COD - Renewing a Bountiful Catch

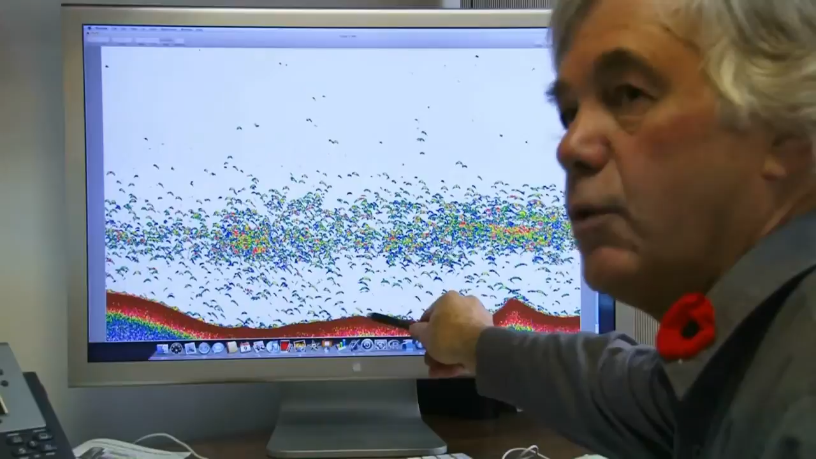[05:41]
This is about 220, 230 meters of water. And these are moving fish, that is, they're up off the bottom.
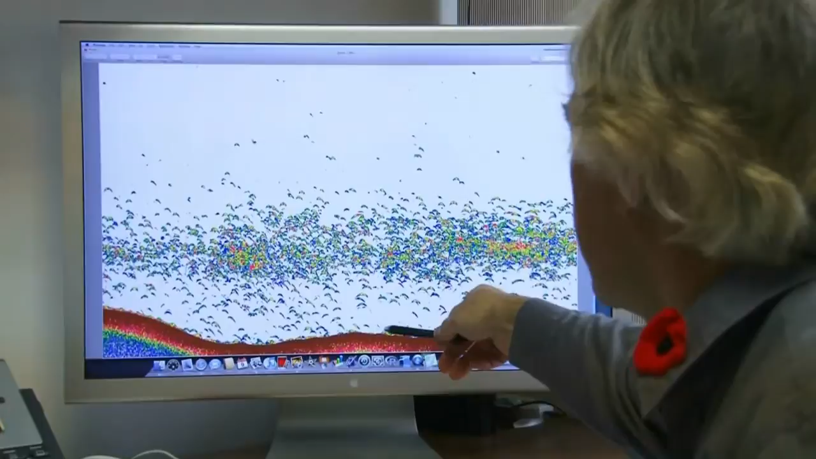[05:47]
You can see each one of these little traces, boomerangs, is an individual codfish.
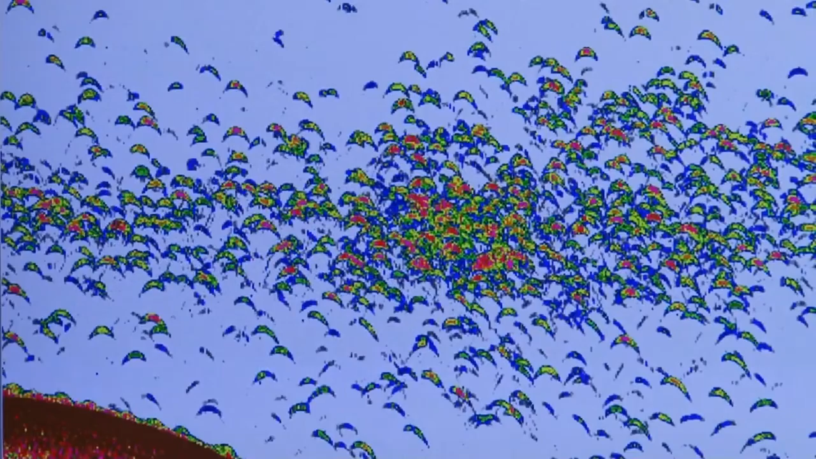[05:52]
And you can see they form this layer at about 25 to 50 meters, or maybe a bit more, 75 meters.
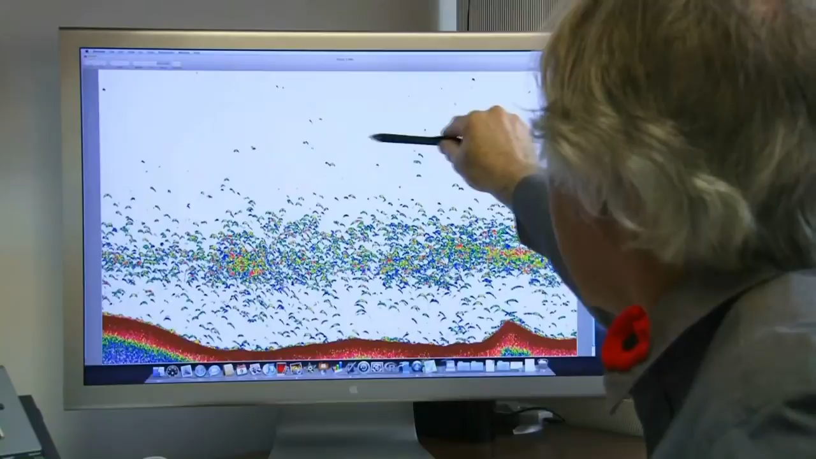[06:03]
And the top ones, the high flyers, as we call them, are up around 100 meters off the bottom.
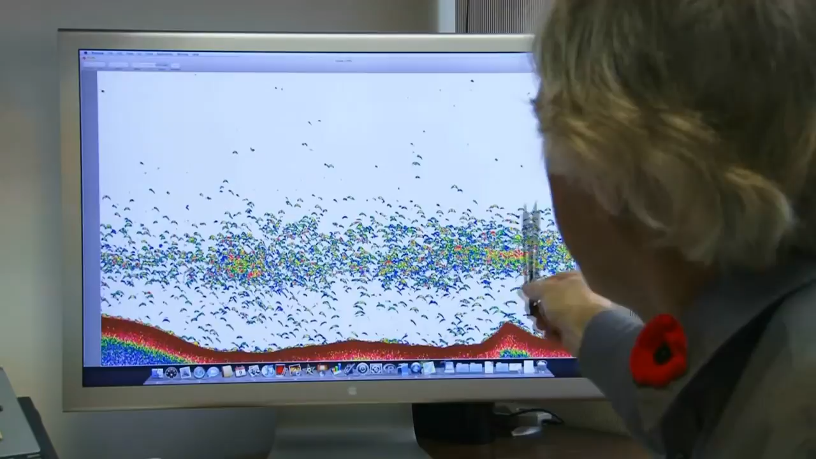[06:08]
So they're just kind of, when they're up like this, they're typically moving.
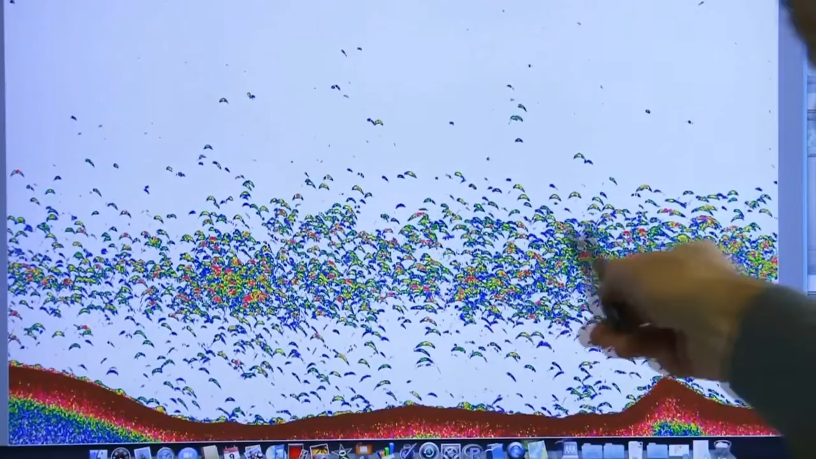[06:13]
When they're migrating like this, the larger fish are usually out front, or there's a higher proportion of the larger fish will be on the leaders.